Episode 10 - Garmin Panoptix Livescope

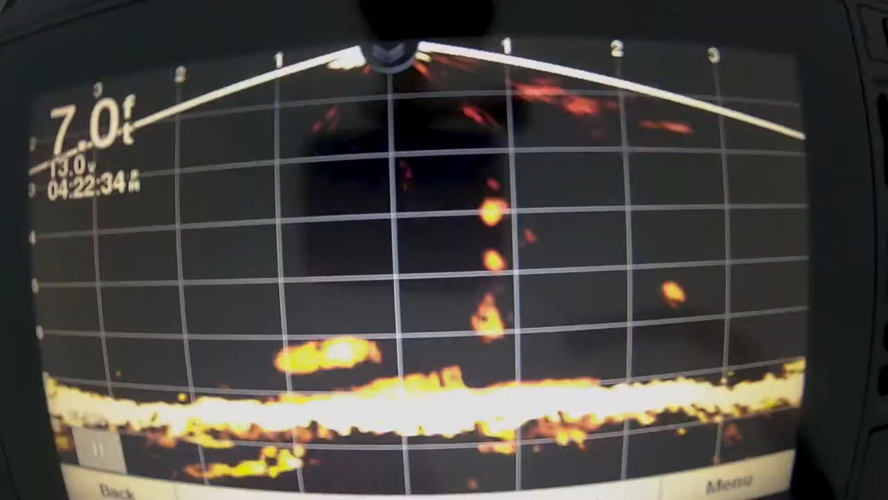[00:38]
On screen: depth 7.0 ft
Here's a walleye and here's a school of active perch.